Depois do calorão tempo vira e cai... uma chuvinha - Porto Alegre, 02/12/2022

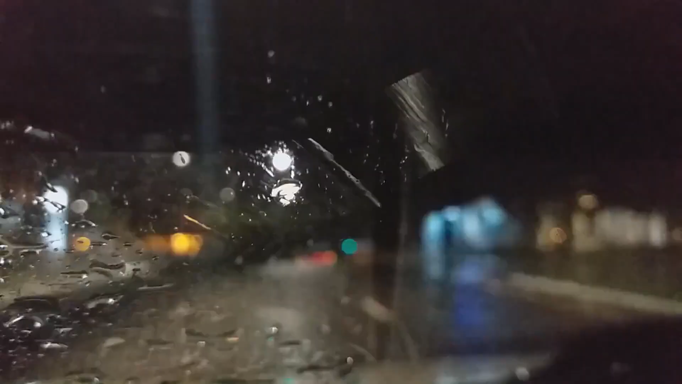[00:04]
Olá a todos, muito boa noite. Quem fala aqui é Marcos Boudrini, do canal do Observador do Tempo. Nessa noite do dia 2 de dezembro,
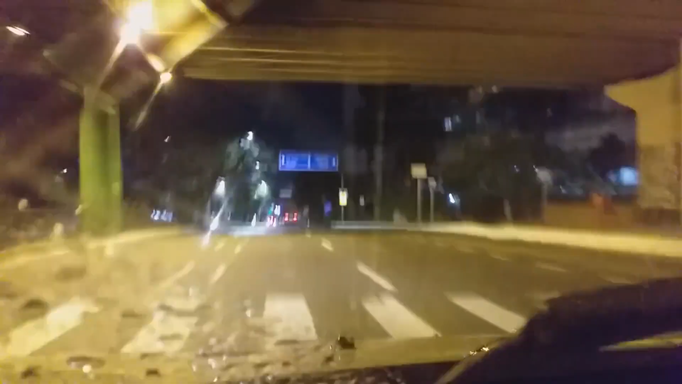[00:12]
em Porto Alegre, estou na Avenida Nilo Peçanha, e olha só, resolveu chover. Eu falei no vídeo passado que não ia chover hoje, mas a chuva chegou muito fraca. Agora são 10h05 da noite, temperatura de 24 graus e 8, do 10º do bairro Chacara das Pedras, e umidade é 81%. Então está um tempo abafado, mas não é aquele calor de mais cedo, a máxima chegou a 35,3 durante a tarde, a ascensão térmica bateu 40 graus.
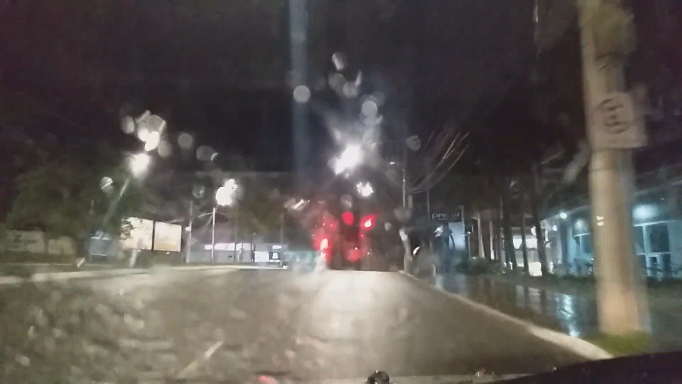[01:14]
Rio Pardo teve 33,6 milímetros pelo Emete em uma hora, mas depois não sei quanto que choveu mais, isso até as 7 horas, ou até as 8.
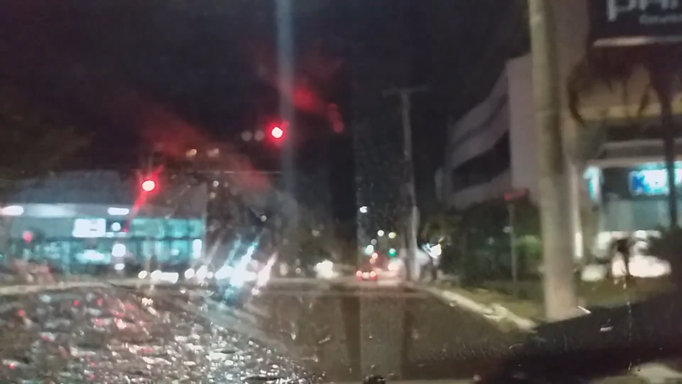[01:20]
E aqui em Porto Alegre é a chuva típica da cidade, que é uma chuvinha leve. Eu até fiz um comentário no meu perfil no Twitter, dizendo, não vai chover em Porto Alegre, mas daí,
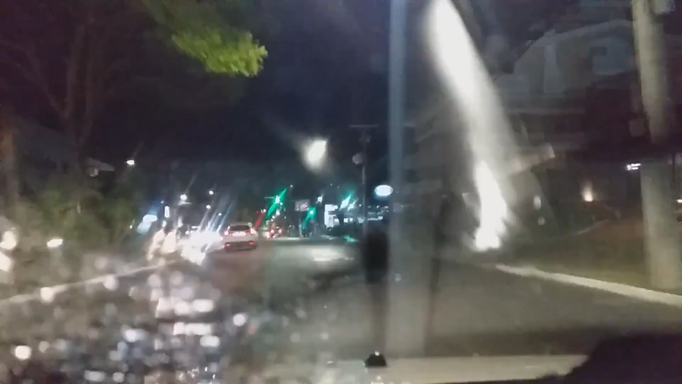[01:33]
enfim, errei a previsão, né? Mas essa chuva podia ser melhor, não uma coisinha fraca, assim, depois do calor que fez a tarde.